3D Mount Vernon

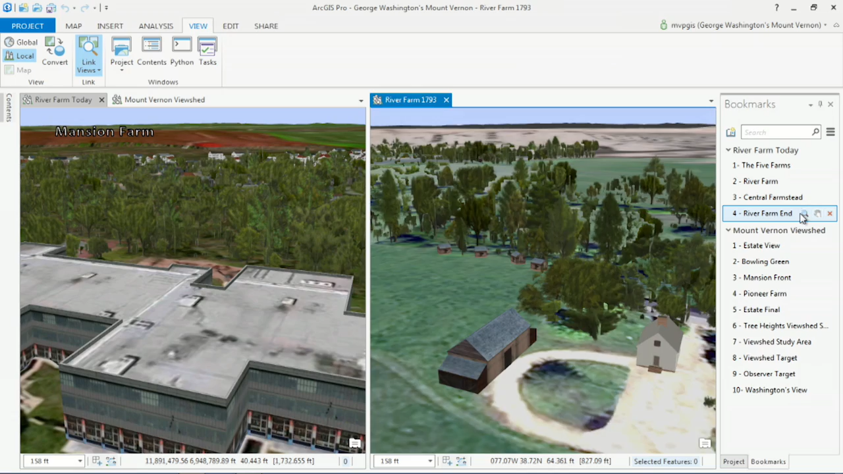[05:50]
Washington's description of the property, and the barn in particular, gave us the procedural parameters that were needed to create this model. Now, unfortunately, the fingers of progress, which Anne Pamela Cunningham warned us about, have already taken over the river farm.
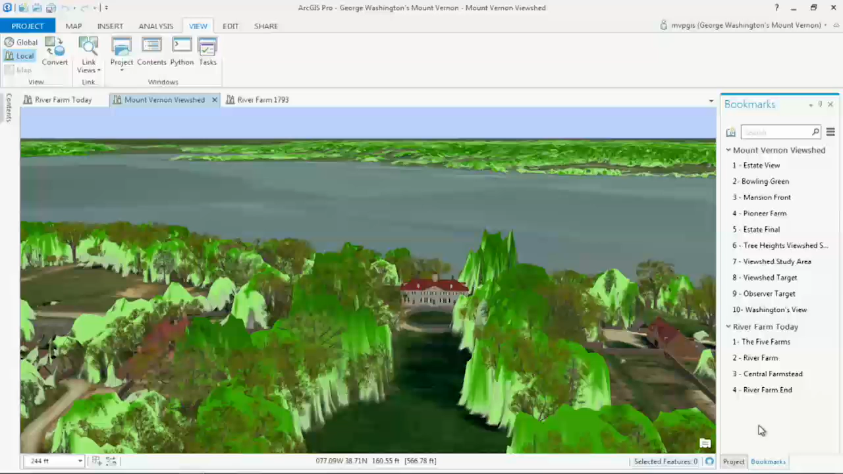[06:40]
This tree canopy model is the basis for our analytical viewshed model that we use to study the viewshed.